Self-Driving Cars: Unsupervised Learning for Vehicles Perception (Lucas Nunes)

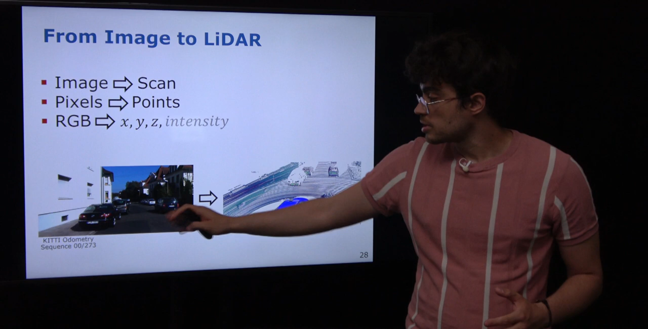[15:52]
one lidar scan is corresponding to an image and then we can think of the points of this lidar as the pixels of the image but instead of having RGB values we have xyz and an intensity value over each point
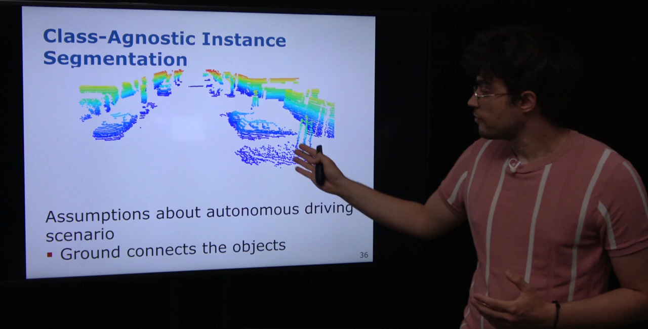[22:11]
if we now remove the ground then we can see again we have different objects in the scene that are well separated because of the the
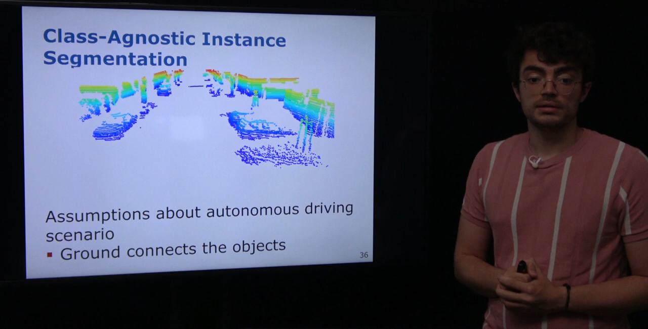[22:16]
scene that we are this outdoor urban environment and looking from a top view we can see that the individual objects are easily separated from each other right?
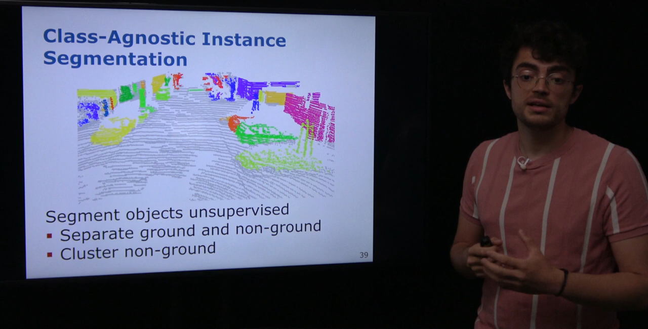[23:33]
geometric information and taking some assumptions or introducing domain specific knowledge over our data now we can also take a look into learning based models so for such methods as said before as an image for lidar is the same we need a training set so we have a search domain which is our training set and we may have a different target domain and why this may happen basically because we have several manufacturers of lidars so we have also for each manufacturer we also have different number of bins or different resolutions of lidars
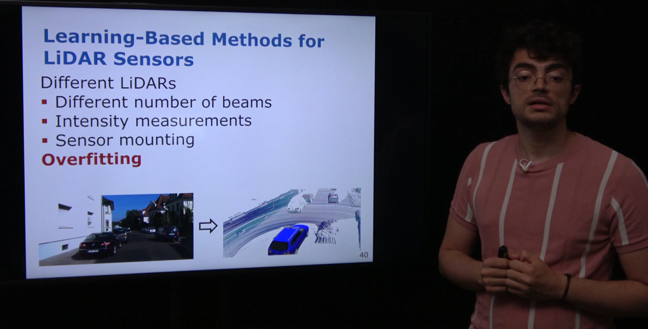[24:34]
training samples and when we are trying to predict something other or from a different from data that's not on the training data set we would arrive only at poor performance we can divide this problem into two one is the training data overfitting which means that maybe your training data is small
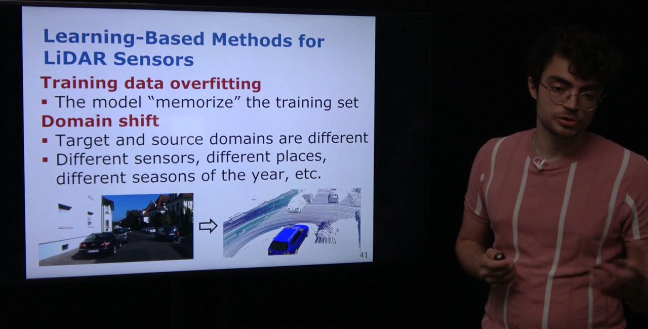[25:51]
so first to deal with the problem of domain shift
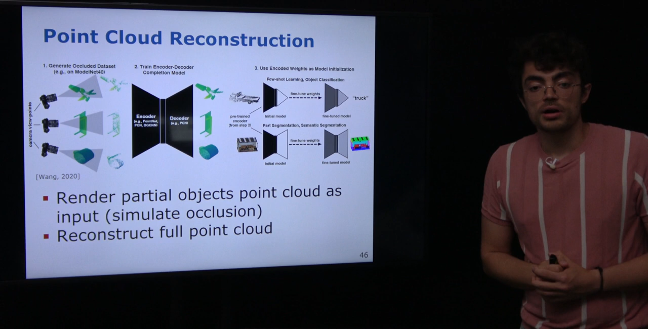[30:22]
object point cloud and we have already the ground truth which is the original full point cloud and after pretraining with this point cloud reconstruction we can fine tune it to our target downstream task
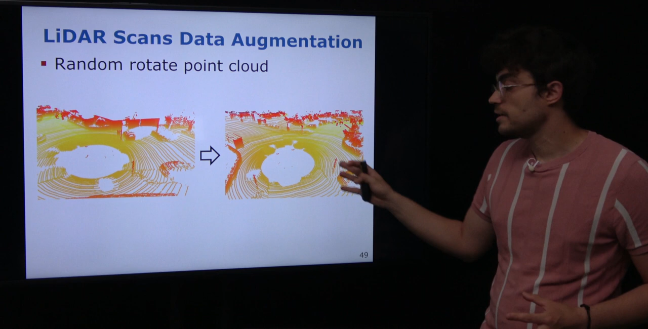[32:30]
LiDARs so we have some ways of doing data augmentation over LiDAR one example is a random rotation so given the point cloud we sample a random rotation and then we rotate it to try to change the scene then what else we can do is point jittering so for each point we sample some random noise and then we add this random noise to the 3D coordinates of the points so the point cloud gets noisier which makes for the network harder or makes the two views that we are
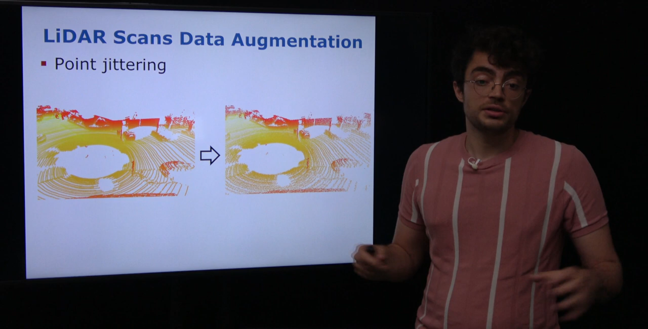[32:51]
generating for contrastive learning looks as different as possible also other possibility is to try to imitate the occlusion behavior that happens on LiDAR scans for example here we can see the occlusion so behind the car the sensor cannot see so we have this blank region behind the car so how to we fake it one way to do that is that we sample random cubes around the LiDAR scan and then everything that is inside this cube we simply drop out of the
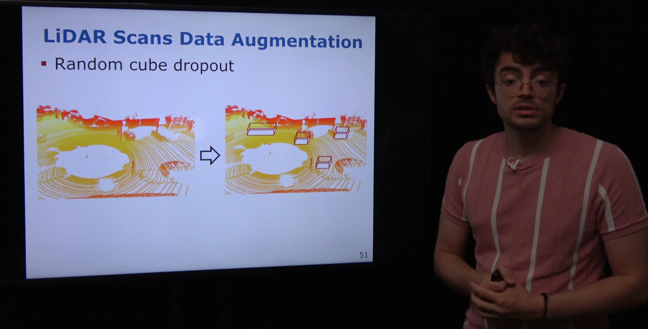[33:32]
point cloud so we try to imitate the occlusion by dropping some regions and then by aggregating these data augmentation steps we can try to generate two views of the same scene as different as possible then with this data augmentation we can then apply contrastive learning in a scene scale or over LiDAR scans so one possibility as an image domain